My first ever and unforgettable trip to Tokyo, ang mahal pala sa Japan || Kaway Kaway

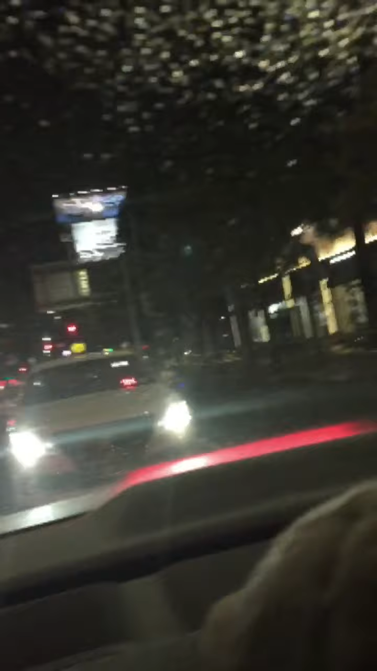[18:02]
And yeah, that's where our office is. It's raining here.